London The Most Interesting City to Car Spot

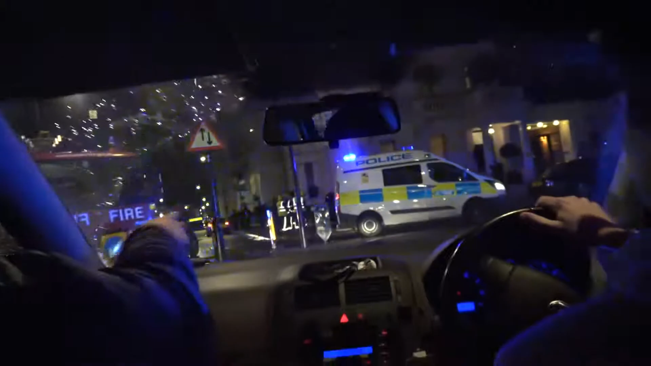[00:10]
Oh shit, the car fucking crashed into that. Whoa, slow down, boy.